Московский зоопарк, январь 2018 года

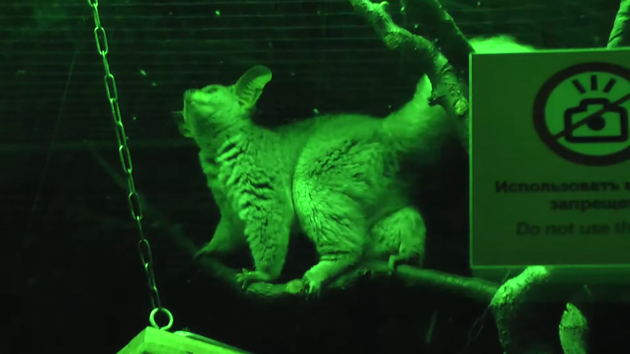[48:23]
лемурообразных и лореобразных ну собственно дели так и сейчас вот это лореобразный это толстохвостый галага а галага живут в центральной Африке южнее озера Виктория в Анголе в Сомали и
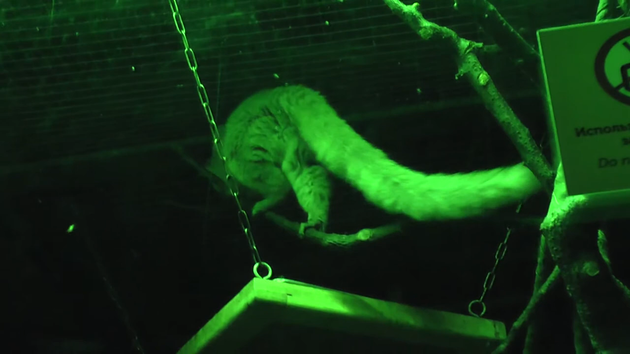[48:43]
так далее это довольно крупные
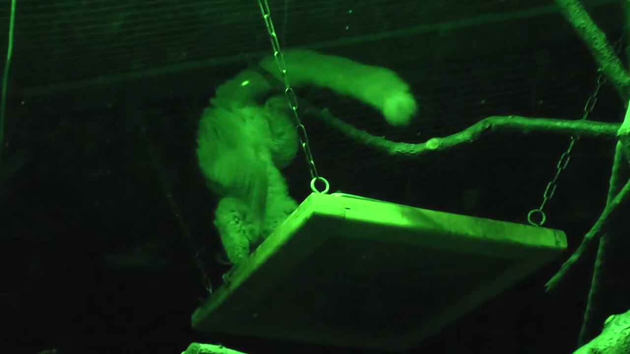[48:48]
приматы для ночных он может весить до полутора килограммов толстохвостый
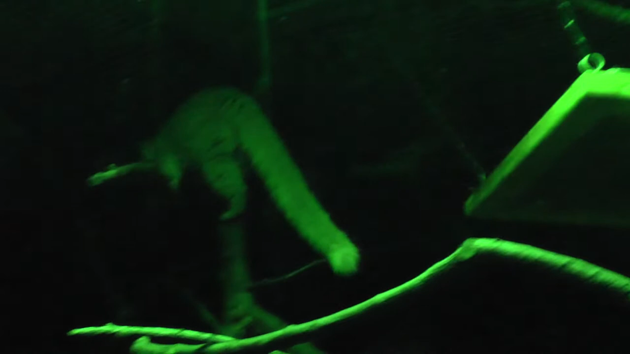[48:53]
галага всеядные но основная диета их
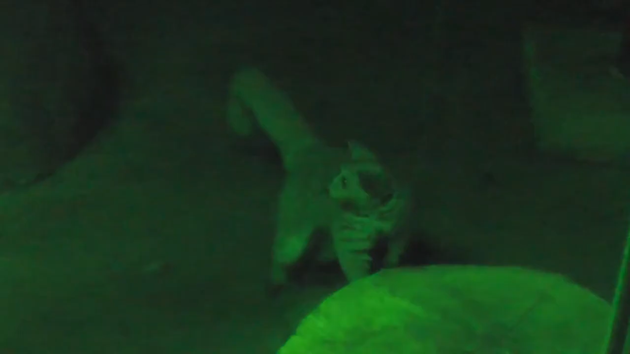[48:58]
растительная они великолепны прогуны вот такая вот маленькое существо может прыгнуть метро
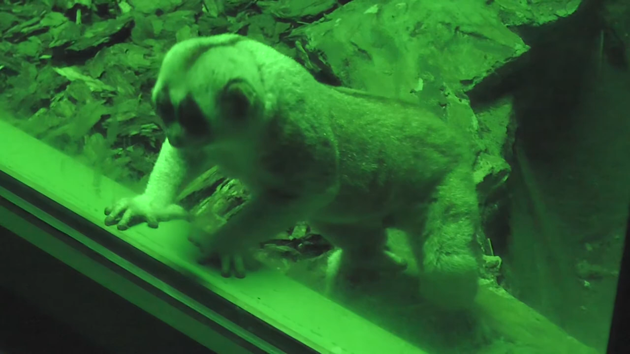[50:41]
спросите что выглядит зверушка довольно своеобразно есть легенда не знаю что легенды о том что
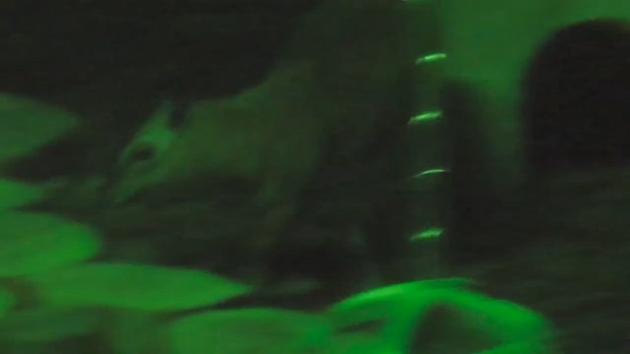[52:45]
и тому подобных убежищах которые они виртуозно находят название линьков на некоторых языках звучит как мышь с
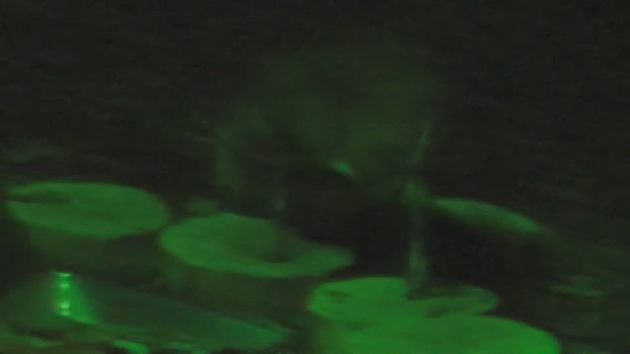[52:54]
копытами трубка зуба это очень скрытное африканское животное ранее
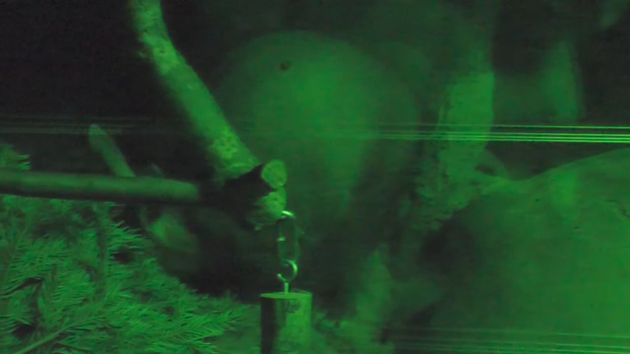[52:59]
относимое к неполнозубам но потом выяснилось что это
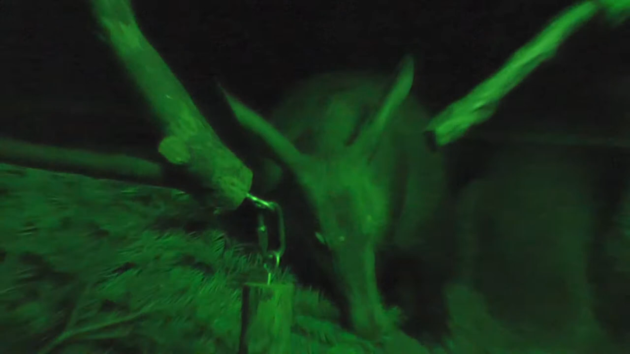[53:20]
живет во всей Центральной Африке избегая только жарких экваториальных лесов Конго где тем более трудно копать это копающие животные это может быть одно из самых копающих животных довольно крупное кстати вес его может достигать 100
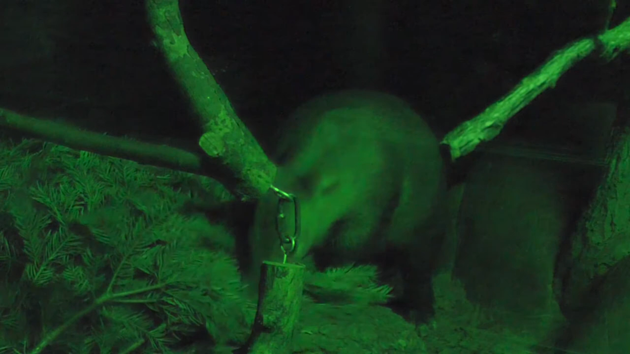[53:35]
кг ему нужен этот вес чтобы проламывать стенки термитников
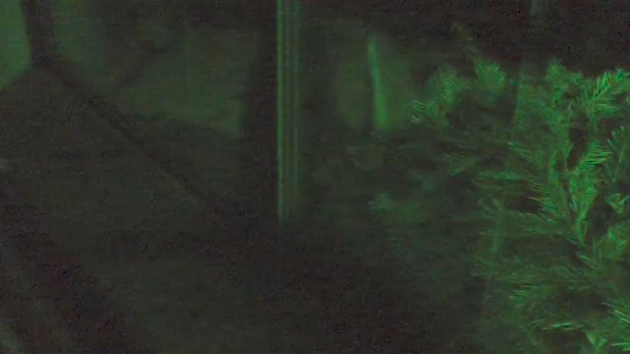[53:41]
после этого многие желающие
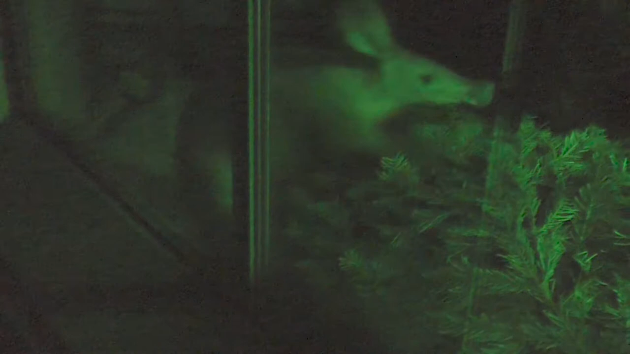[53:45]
полакомиться термитами следуют за только зубом и доедают то что оно станет у него вытянутая
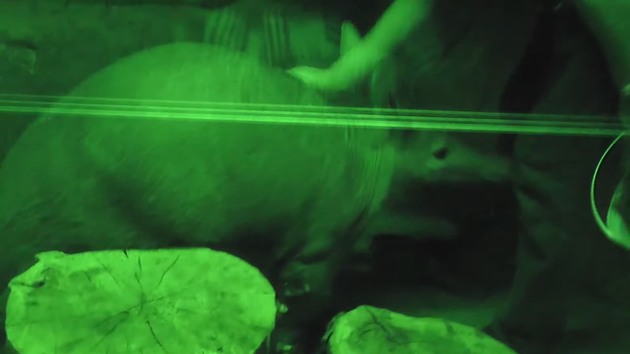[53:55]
морда с чем-то напоминающим пятачок вот здесь это хорошо видно потому что я застал окончание
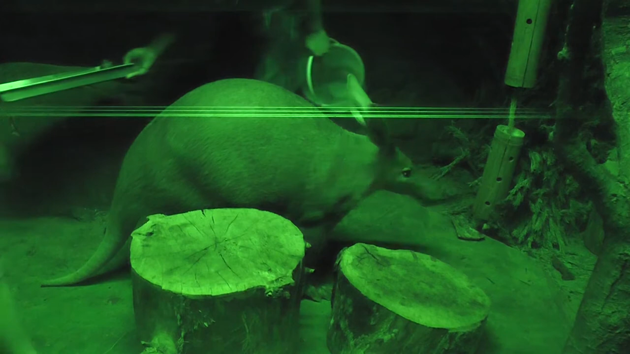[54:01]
его кормления и он на более или менее ярком свете хотя цветов здесь не видно потому что это ночной мир и здесь темно но правда
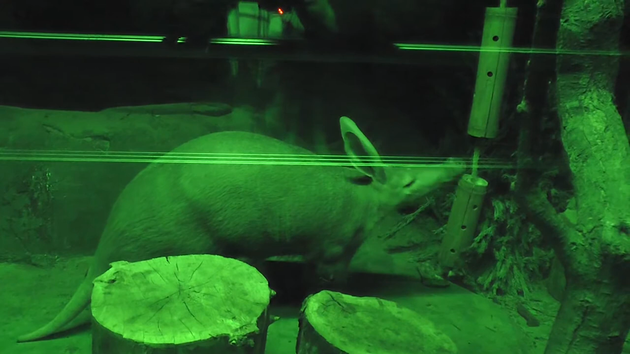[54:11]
и сам трубка зуб цветов не видит как и большинство ночных животных его глаза рассчитано